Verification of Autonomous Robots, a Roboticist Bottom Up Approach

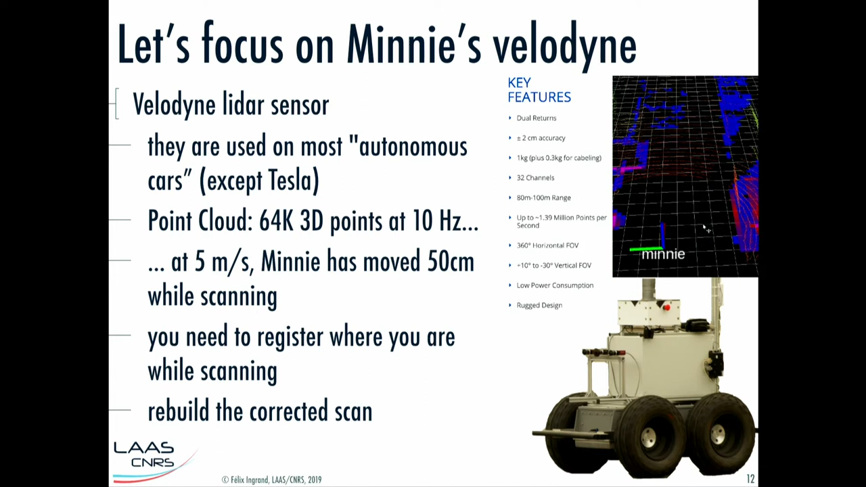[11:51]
So you have to re-register all the dots in the first frame of your scan. The point here I want to make is that this sensor, you know, alone, which is probably, you know, one of the most important ones in this experiment here, is quite complex to use. So this is, you know, what I do when I play with the robot in the parking lot of Lars.
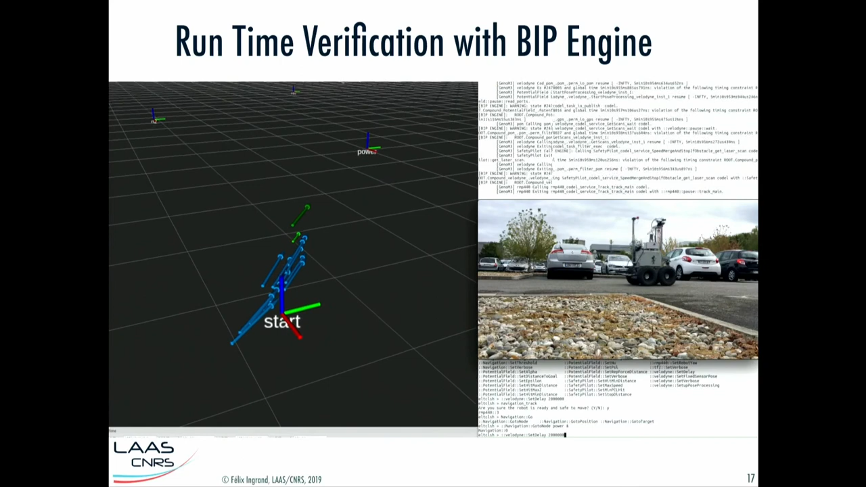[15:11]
I'm just saying I'm going to delay by two seconds the scan. And you see the robot is stopping. And, I mean, believe me, when it's stopping, like, you know, a hard stop, zero, I mean, you put zero, zero on the wheel, basically it stops the way you saw it, just, you know, by breaking very violently.